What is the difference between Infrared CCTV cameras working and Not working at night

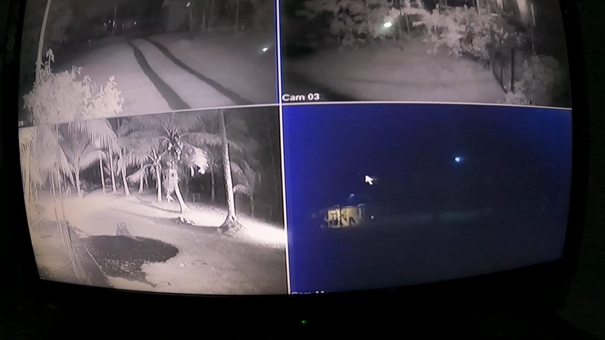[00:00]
Hey guys welcome back to another episode of Aussie Fumming in the Philippines well the rain stopped outside it's good but it's affected my camera up on the pig pen so it's still on daylight mode and hasn't changed must got a bit wet from all that big big hole rain we had now this is now still on normal view without infrared
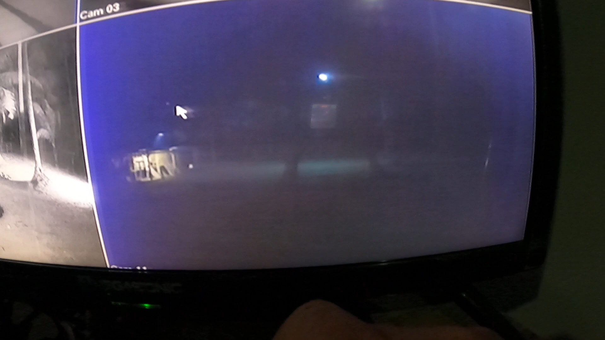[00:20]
and you can see what it can see just there just the lights that we've got around the place now this one here this is on the chicken house this is with the infrared working
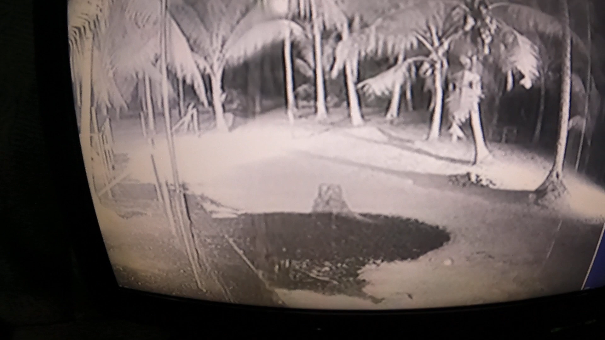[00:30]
so have a look at the difference hey so that is what you see to your normal eye and this is what you see with infrared isn't that amazing white man magic hey gotta be happy with that so I'll tell you all that rain we had just now that has buggered it up
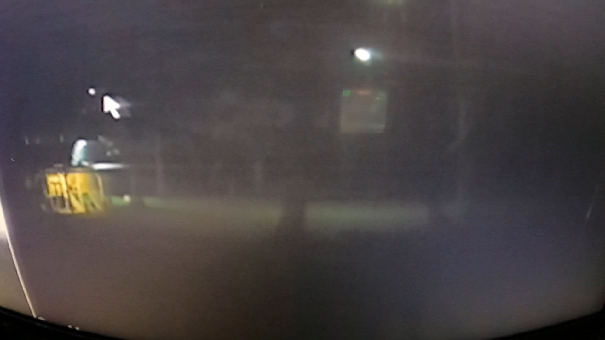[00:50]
so just seeing a normal eye view and
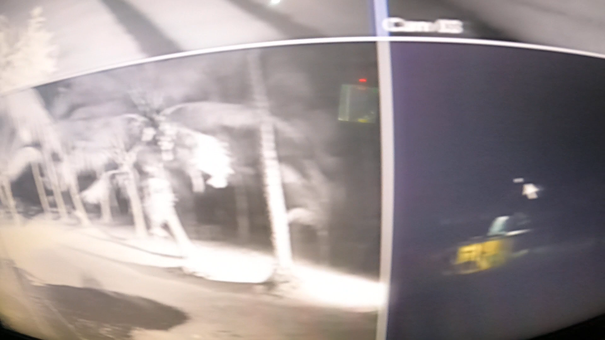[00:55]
this one here infrared you can see right up the back fence all across here up to the back gates the feeding trough the side gates you can see everything with this one but this
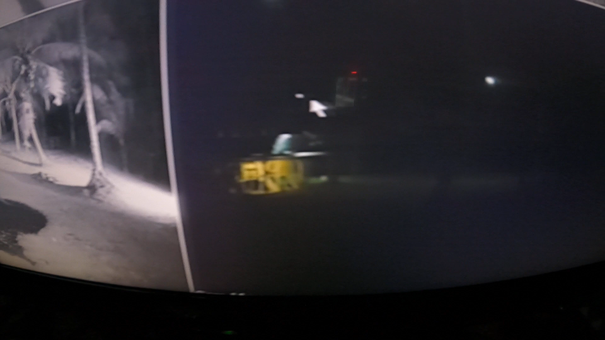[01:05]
one here under normal view can't see jack shit well there you go guys it pays to have good gear this one here though she's got wet with all that rain I'll have to check it out tomorrow all right it's the quick one down down down down down